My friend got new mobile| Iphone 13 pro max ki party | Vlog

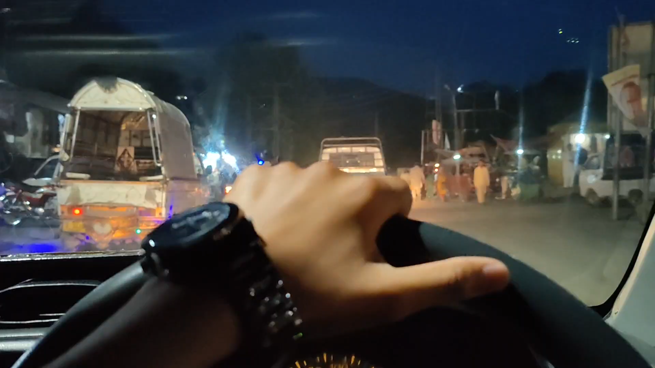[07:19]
लेकिन बाजार में बहुत ज़ए रश है
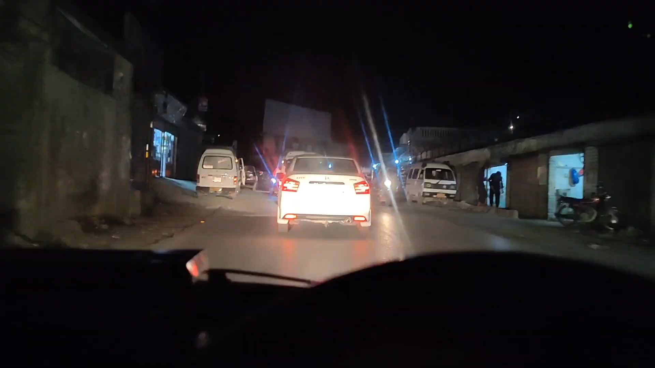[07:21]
अवटाबाद से हम लोग निकल रहे हैं लेकिन यहां पर रश बहुत ज़एदा है पता नहीं क्यों
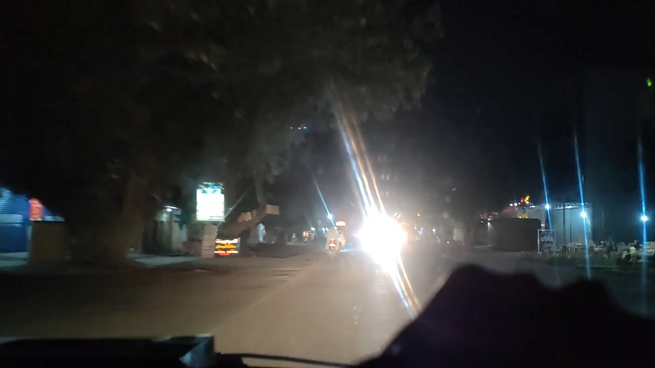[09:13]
बाजी बाच के अभी हमने इदर से खाना है खाना आगे शिन्वारी रेस्टोरंट आ रहे है इदर हम पहले भी काफी दफा आ चुके हैं